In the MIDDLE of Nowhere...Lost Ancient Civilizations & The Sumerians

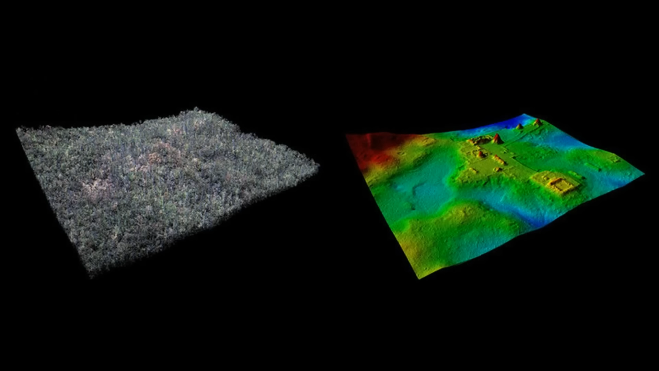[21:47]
but only through the latest technology could they find and identify this incredible game-changing discovery. Just look at the pictures as seen on the ground compared to what is actually there.